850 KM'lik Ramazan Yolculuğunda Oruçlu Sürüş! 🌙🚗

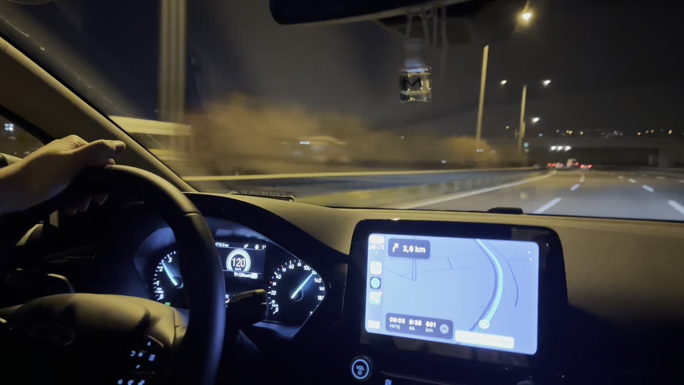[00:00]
Arkadaşlar merhaba, şu anda Uzun Yol vlogundasınız. Kanala hoş geldiniz, abone olmayı unutmayınız. Aracımız Ford Puma, şu an 120 ile gidiyoruz. Sabitledik, bakalım ne kadar yakacak. Bir saniye hemen. Eco eğitmeninde 120'ye sabitlediğimde ekonomik sürüş olmadığını gösteriyor.
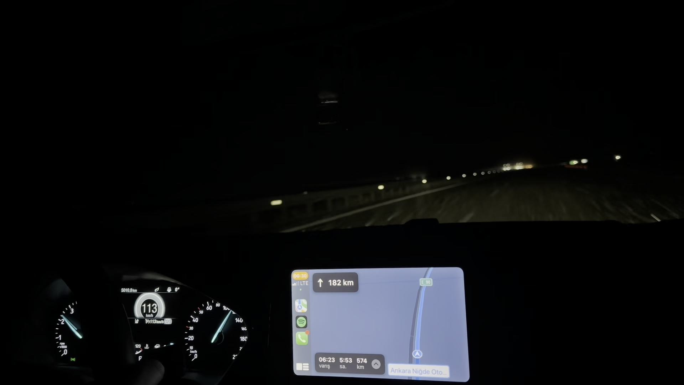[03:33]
Evet arkadaşlar, gördüğünüz gibi mükemmel bir kar yağıyor. Yaklaşık 574 kilometremiz kaldı. Dediğim gibi 113 kilometreye sabitledim. Ve ortalama olarak hızımız 107 kilometre. 152 kilometre gitmişiz. Ve 5.4 litre yakıyor. Yani 90 kilometredeyken çok çok daha az yakıyordu.